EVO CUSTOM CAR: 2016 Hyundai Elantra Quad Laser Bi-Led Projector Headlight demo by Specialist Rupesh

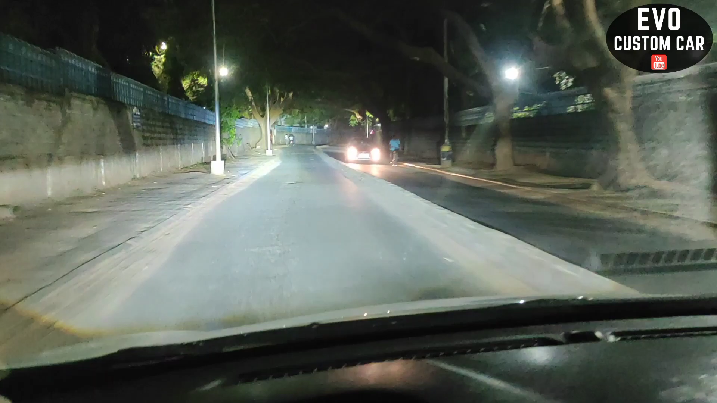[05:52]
करते हैं तो ये है हाई बीम बाइए लेडी बीत लेजर लेट जो मैं प्रोजेक्टर लगाया हूं वाके ही इसका brightness वोगरा जो है बहुत ही अच्छा आया हुआ है
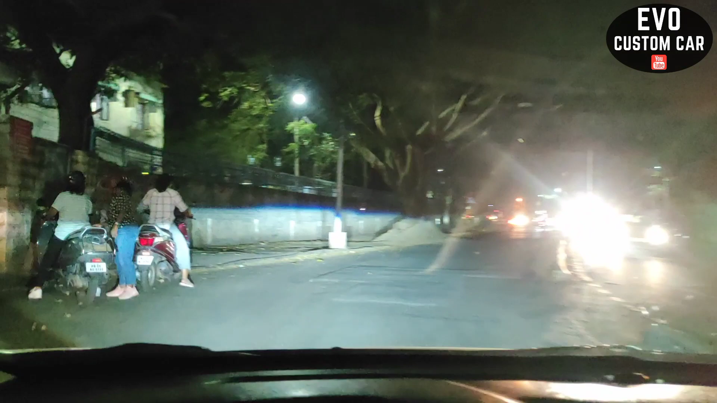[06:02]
जो मतलब पहले का जो लेंज था वो तो मतलब काफी उसका जो brightness था कम था मतलब इसके साथ तो उसको compare ही नहीं कर सकते हैं जो मतलब ये लाइट आ रहा है कि ये एड़ लाइट में
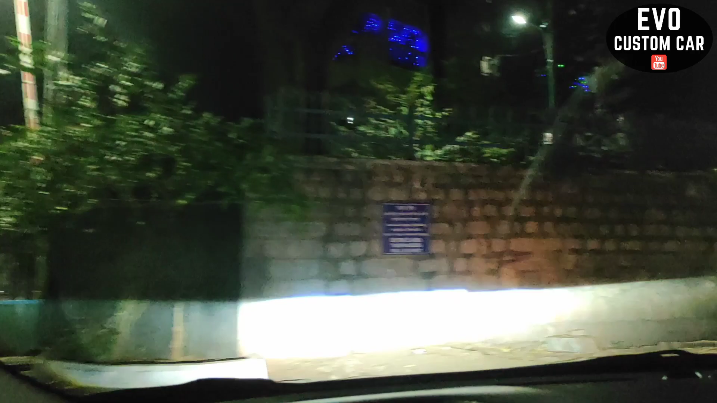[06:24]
चार पोर्जेक्टर लगाना था और इसका जो साइज था साइज जो था ये लो भीम का थ्री इंच का था और इसमें लगा हुआ था टू पॉंट
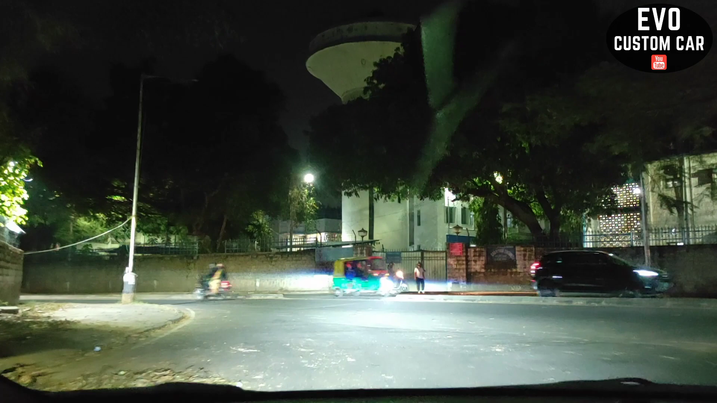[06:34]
फाइंच मेरे को थ्री इंच ये लगाने के लिए मोडिफाई करना पड़ा क्लैंप में वो मोडिफाई में कैसे किया वो नहीं दिखा पाया बट फिटिंग वोगरा जो है बरबर से इसका आ गया और ब्रैटनेस वोगरा तो आप देखी रहे हैं
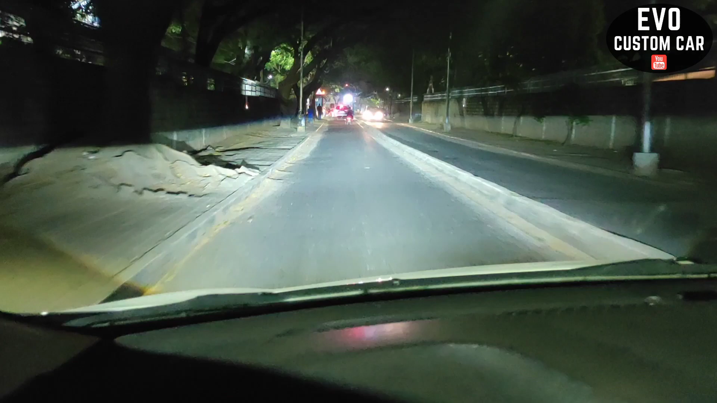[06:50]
बहुत ही अच्छा ब्रैटनेस इसक परचेज करते हैं
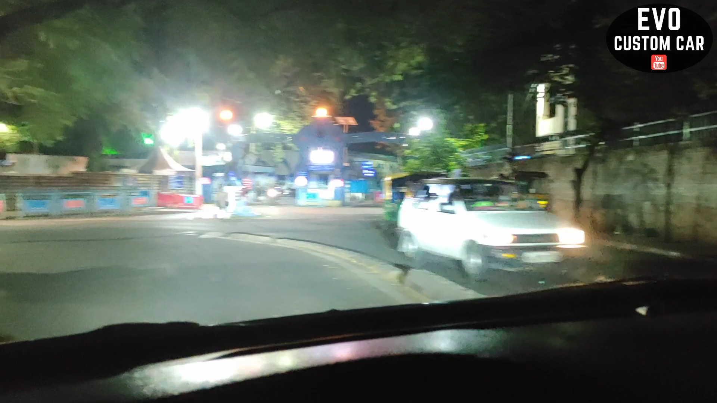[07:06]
इसमें मोडर लगाने का ओप्सन मतलब दिया हुआ नहीं रहता है तो मैं ओरिजिनल ही हेडलाइट का मोडर निकाल करके और इसमें लगाया हूँ
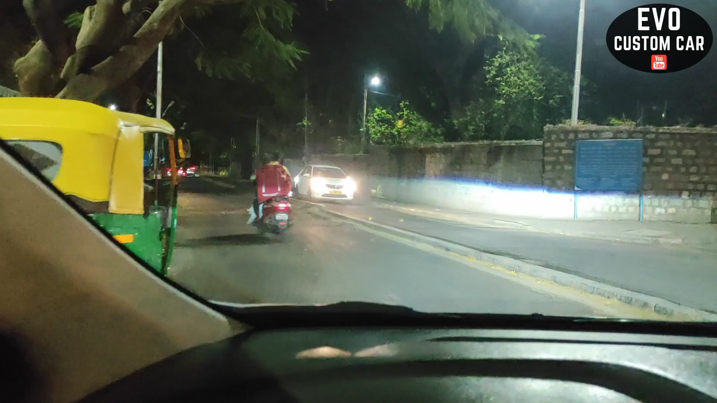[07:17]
तो इसका लेवल ओगरा भी ओपन डाउन काम कर रहा है ये एक अच्छा चीज
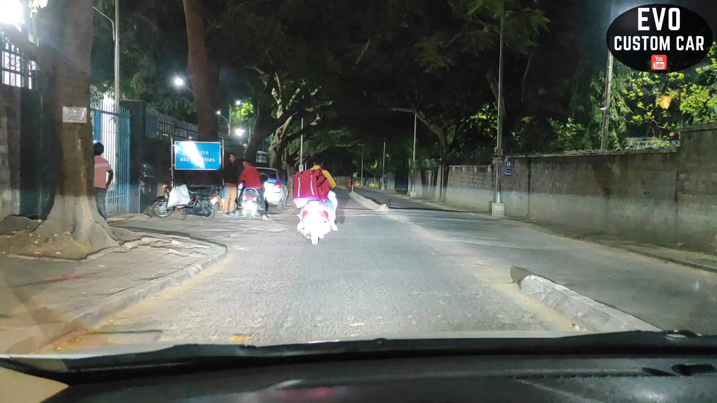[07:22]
हुगा क्योंकि ये जो ऐसा अगर कुछ आप पाउर्फुल लाइट लगा रहे हैं तो मोडर
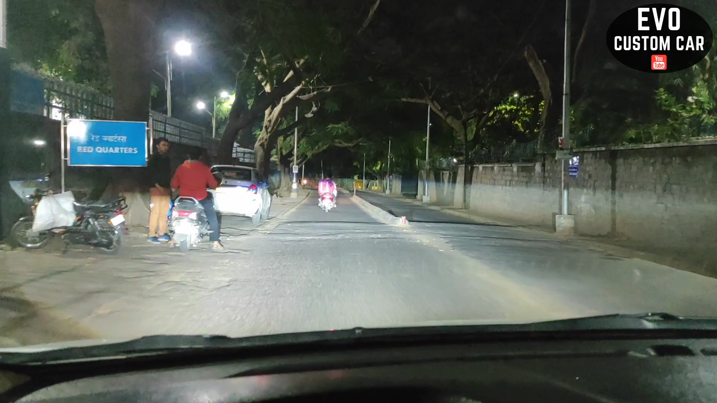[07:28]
एजस्मेंट रहता है तो ज्यादा अच्छा रहता है क्योंकि आपको कैसा स्पीड में जा रहे हैं आपको कौन सा हाइट में कॉम्फोर्टेबल हो रहा है ड्रैविंग करने में तो मोडर रहता है तो अपन
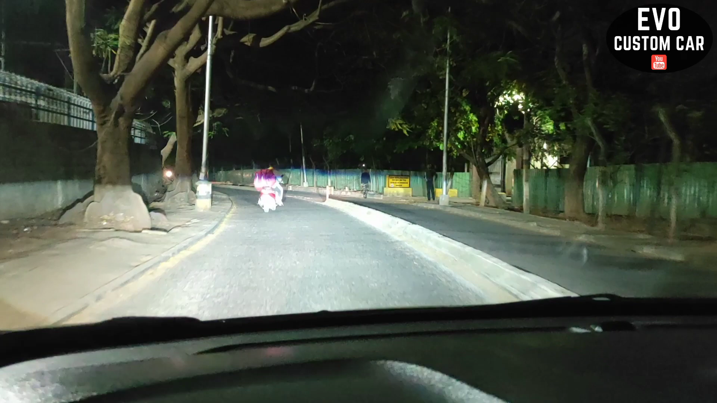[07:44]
� अगरा तो मतलब बहुत ही अच्छा है हुआ है मोटर को भी मैं मोडिफाई करके
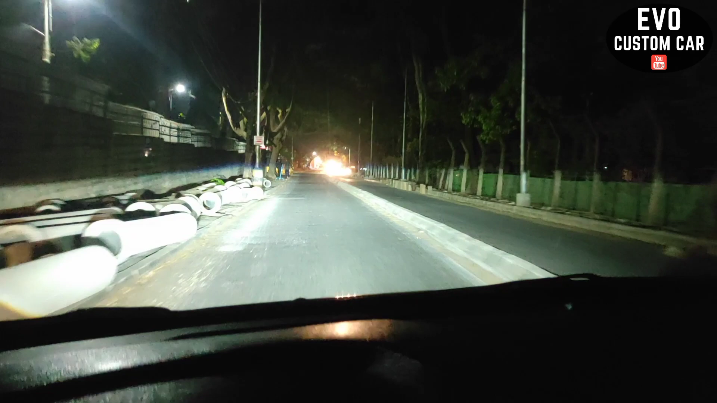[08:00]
ही फीट किया हूँ मगर मोटर काम कर रहे है वह एक अच्छा चीजी हुआ है कि सीटी में तो लाइट आपको दिखा दिये कि मतलब की कितना अच्छा आ रहा है अपना स्टीट लाइट वगरा के नीचे अब इसी लाइट को हम जो है हाइवे में दिखाएंगे
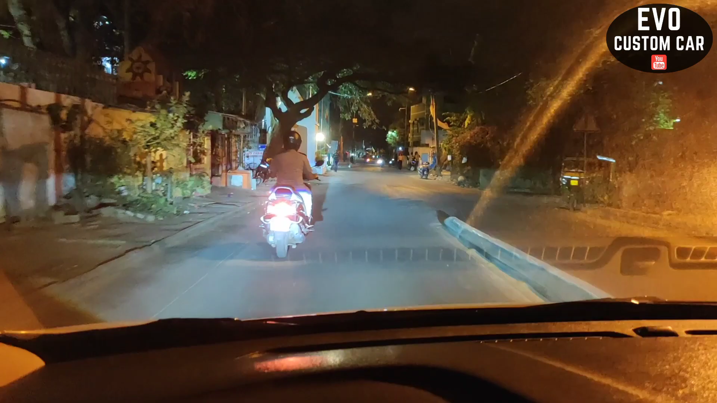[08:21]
आपको कि मतलब हाइवे ओपन रोड और डार्क रोड में इसका परफोर्मेंस कैसा है जो � यह मैं